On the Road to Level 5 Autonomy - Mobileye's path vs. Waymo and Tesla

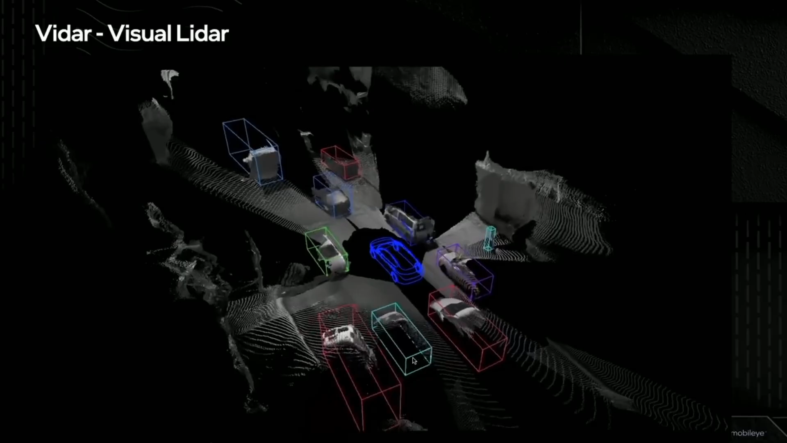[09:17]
He also showed examples of their VDAR that generates similar
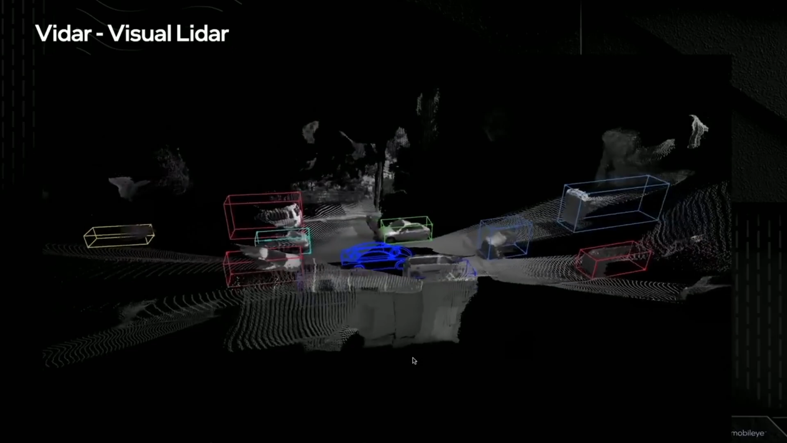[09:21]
results to LIDAR using only cameras as the sensor input.